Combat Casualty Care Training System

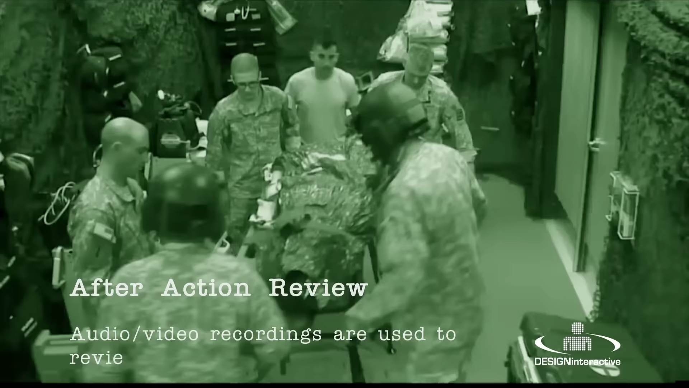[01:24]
There are 12 night vision cameras that record the simulation from every angle and microphones that capture all communications.